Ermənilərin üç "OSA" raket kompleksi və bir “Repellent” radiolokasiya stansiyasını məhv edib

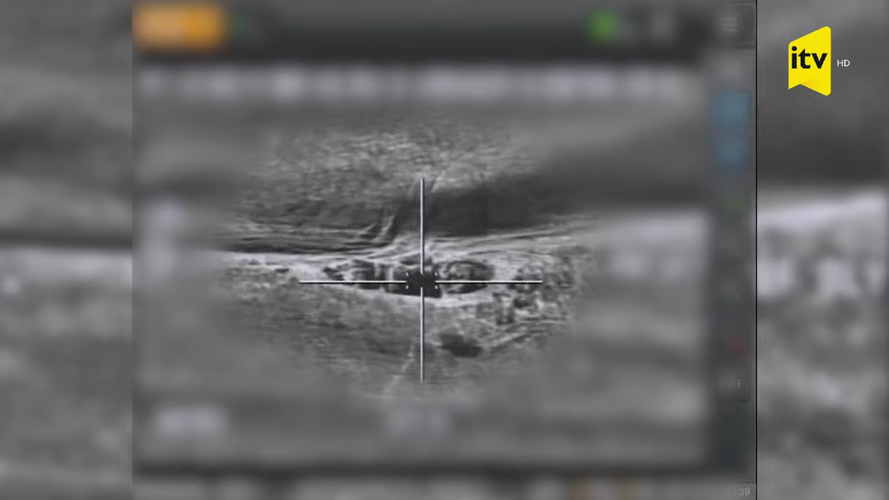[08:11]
Lokonina, açsa! Elə odur, odur, odur. Tent olan yerdir.
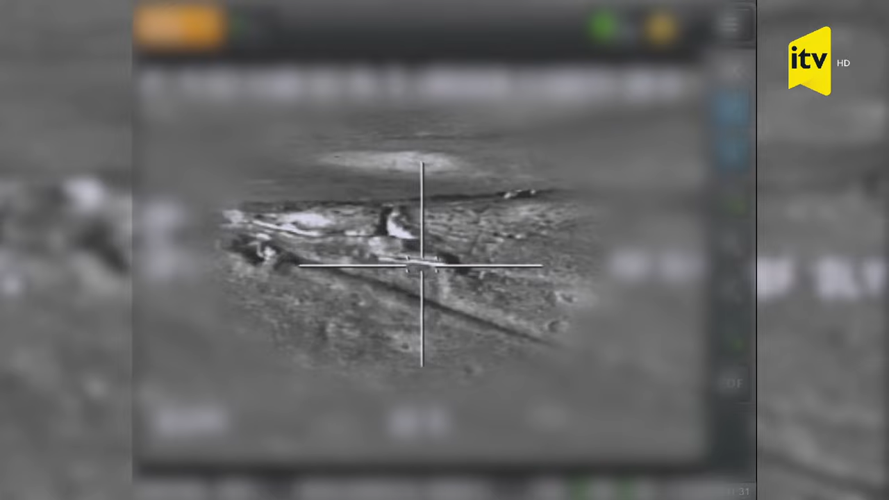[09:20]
Darıkma, darıkma, zərəl yoxdur. Harada vursun, birinci zərəl
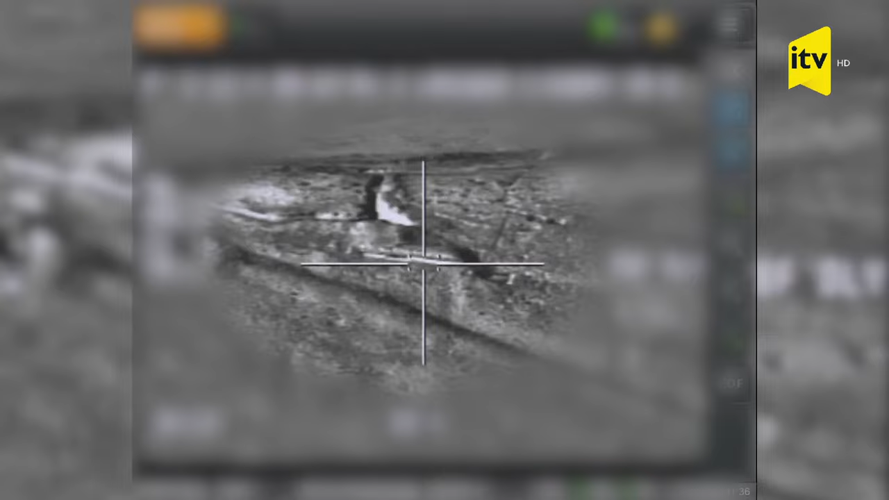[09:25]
yoxdur. Azda qaldır, azda qaldır, azda qaldır.
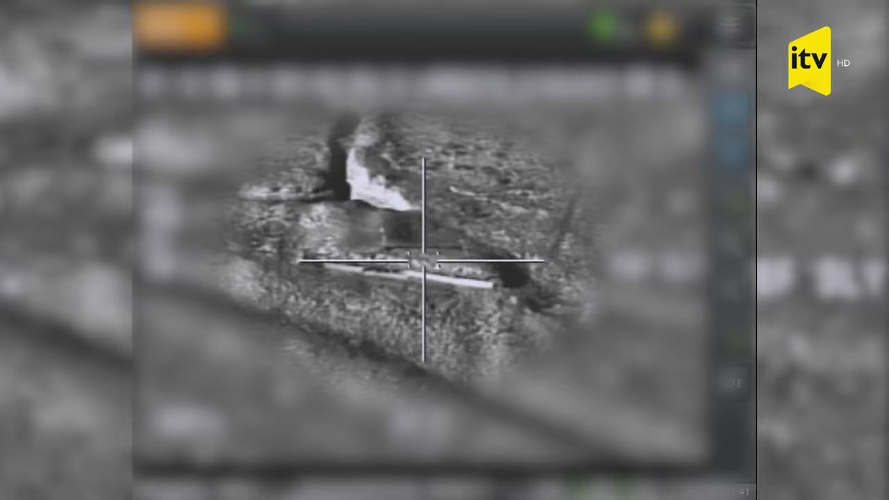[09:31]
Çox yox, çox yox, çox yox. Qəşə, qəşə, az ortaya. Göz ortaya, ortaya. Yaxşıdır.